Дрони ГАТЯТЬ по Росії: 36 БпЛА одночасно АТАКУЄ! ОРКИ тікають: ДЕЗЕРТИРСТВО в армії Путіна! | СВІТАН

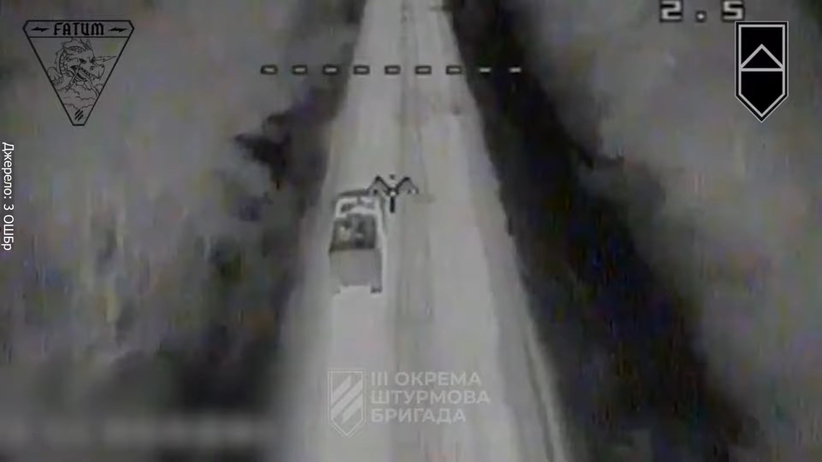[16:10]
Одна з, наскільки я знаю, одна з класичних і найбільш поширених артилерійських самохідних установок. Це М-100С, 152-й калибр, потужна річа. І коштує вона 5-6 млн доларів.
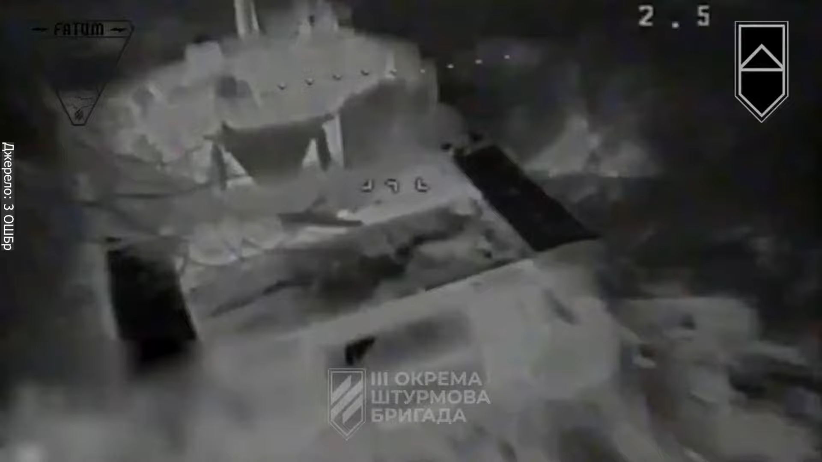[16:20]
От ФП-відронами зуміли її вразити. І не лише це. Там також і Тайфун-К, і дві вантажівки. Тобто працюють хлопці і дівчата на славу. Це правда, основна російська артилерія, т.е.
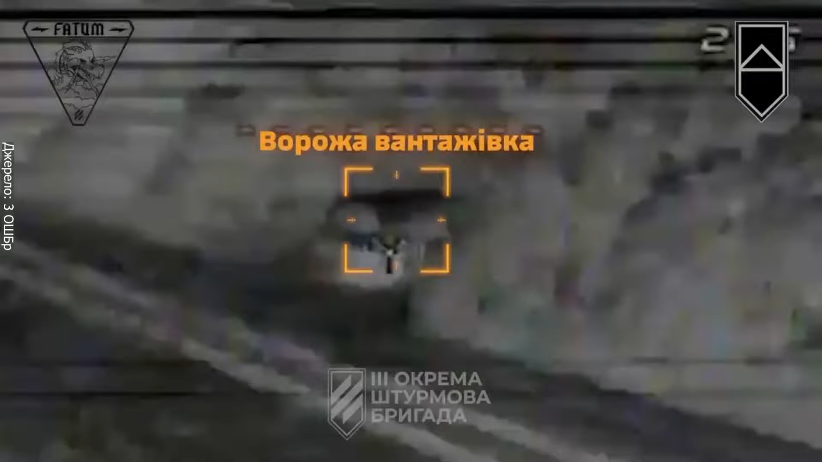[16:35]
основні позиції, на себе витягує М-100С. Вона в парі хорошо роботає з Орланом, т.е. практично глаза для наводчиків – це Орланы. І важливо уністювати і розвідчіки російські,